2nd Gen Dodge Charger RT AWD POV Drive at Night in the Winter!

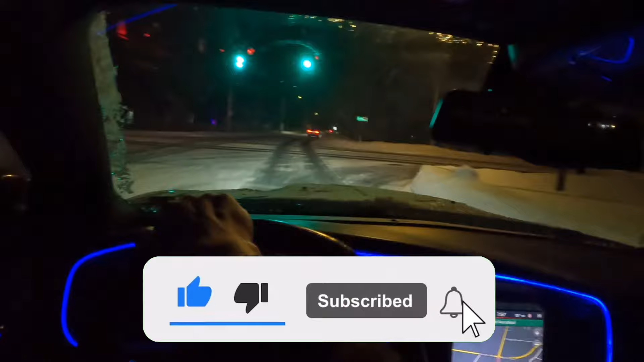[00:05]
what's going on everybody day for productions 345 here another nighttime pov sand light i filmed the last one but we're gonna be doing another one we're gonna try this out and wide and see which one i like better so comment down below guys make sure to watch the last video i filmed that one in superview got a little bit
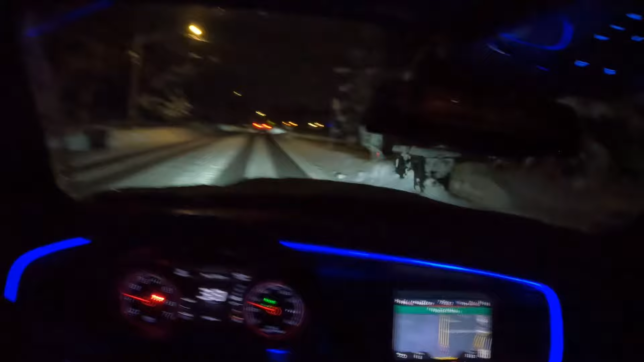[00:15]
antsy right there i'm gonna leave the color on blue because i feel like it comes out the best on camera red is kind of dark i like the blue because it's lighter it's good vibe let's hear the let's hear it in the winter hemi's still purring baby hey look at that okay got a little bit sideways but still high beams are all right last football was pretty good can't even lie
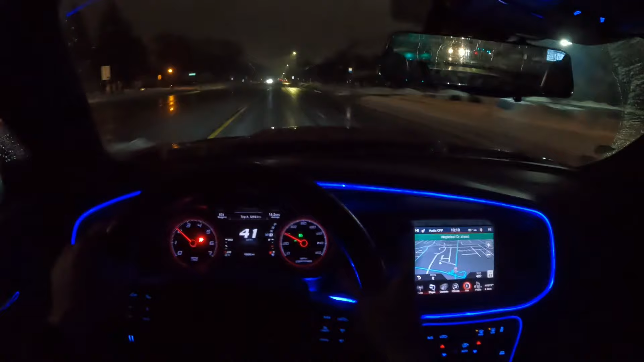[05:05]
y'all can see it's another day different day there's no snow on the ground i needed to get more footage for this video did not want to upload a six minute video that'd be kind of corny so we're back in it guys you already know the vibes still doing pov and this time i can do some more polls because you guys can see there's no snow so i'm just gonna let the car warm up a little bit more and we should be good don't worry guys bangers are coming out i've been waiting to upload videos based on when the parts for my car were